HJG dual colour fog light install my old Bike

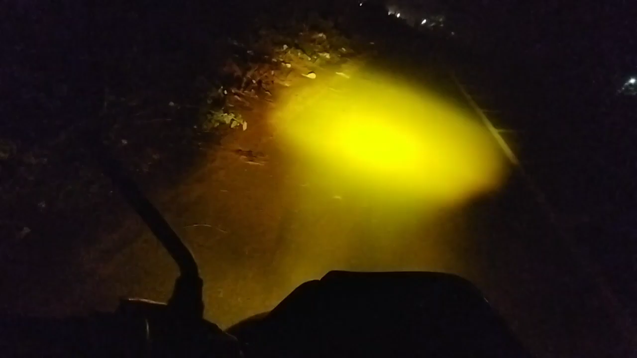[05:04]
देखिए स्विच का मेरा प्रॉब्लम है, पहले ही बता चुका हूँ, इसका निगरा को बंद कर देते हैं। देखिए ये येलो वाला है जो अभी एडजस्टेबल है, इसको एडजस्ट हम कर सकते हैं,
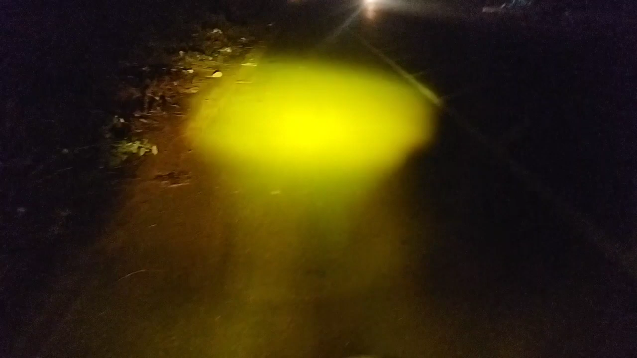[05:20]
मतलब ऐसे थोड़ा उठा के हम इसको एडजस्ट कर सकते हैं, दोनों को एक साथ करेंगे तो और मज़ा आएगा। देखिए और इसको दोनों को हम लोगों ने एडजस्ट कर दिया, तो ये येलो वाला अभी ट्राई करते हैं,